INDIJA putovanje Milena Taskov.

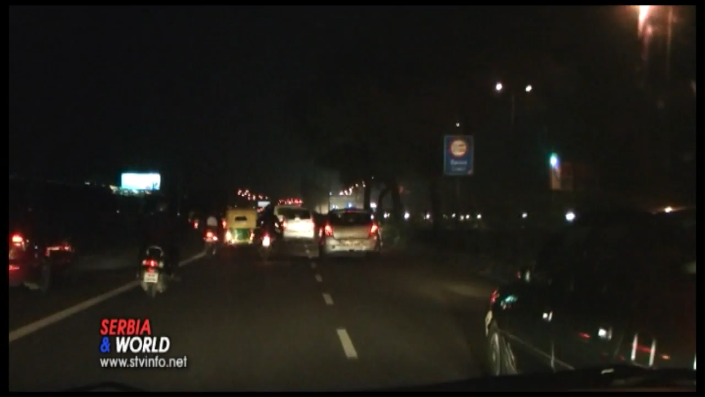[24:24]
Može se reći da je prava pista. Ima 6 traka, od toga 2 trake su za teretna vozila, 2 za automobile i poslednje 2 za motore. Posebnu čar ima vožnja noću, jer je svaka traka na autoputu posebno obeležena svetlima.